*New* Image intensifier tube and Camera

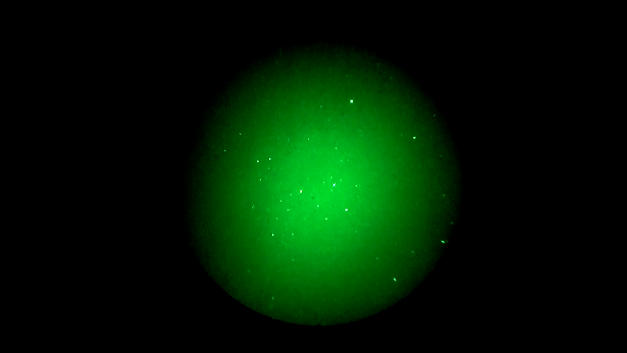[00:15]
so anyway I got this night vision tube off eBay from the UK it's grade B they reckon but it's not too bad I mean it's a couple of smears and and artifacts on the screen just a little bit but I don't know if that's just because I haven't wiped the tube lens to be honest could even be at the back here I actually think it is let me just quickly wipe this oh fuck it was it was the rear view window you got to make sure you
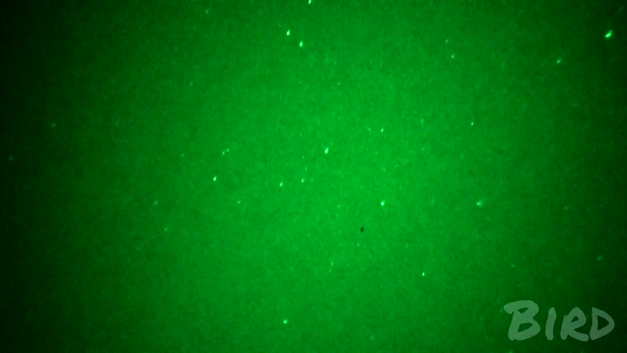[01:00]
I would not have seen that with the eye nothing's gonna hide oh what's that what is that is that a meteor is that a bird I reckon that's a bird aye I don't know so just above that planet there look
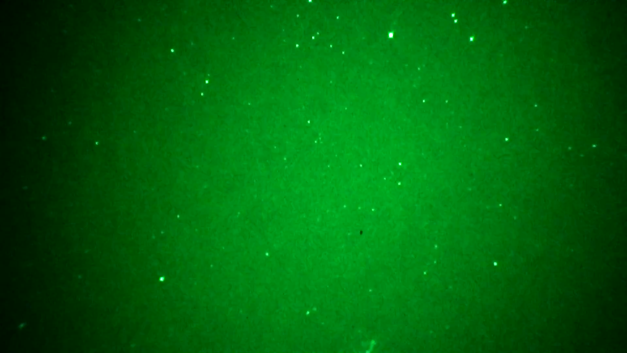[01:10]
at where is it gone there it is look how slow and small that is I just barely see it on the LCD display I mean the LCD display is tiny it doesn't give me the kind of
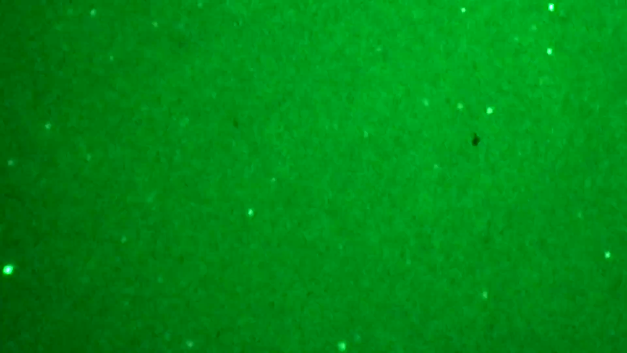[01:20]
detail that I want but I'm 100% sure that's a set that one